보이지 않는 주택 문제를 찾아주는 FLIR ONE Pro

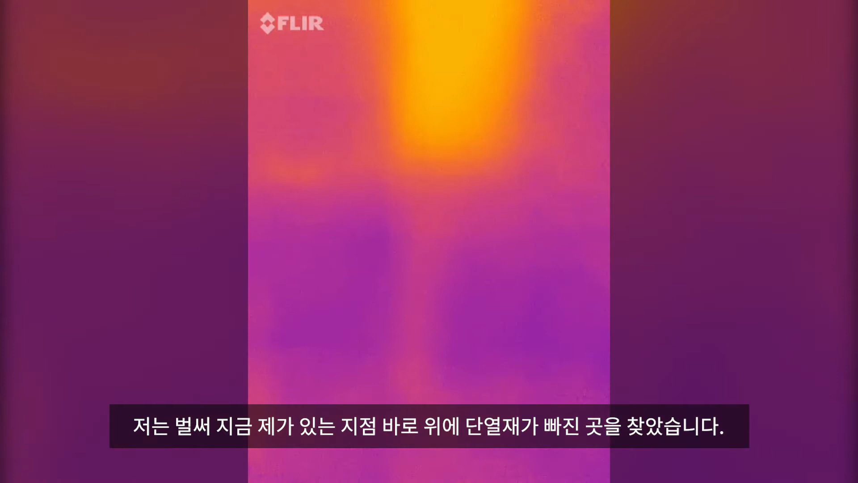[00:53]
So what I can do is I can mark that spot because I see that there's missing insulation there, because I can see the heat infiltration upstairs.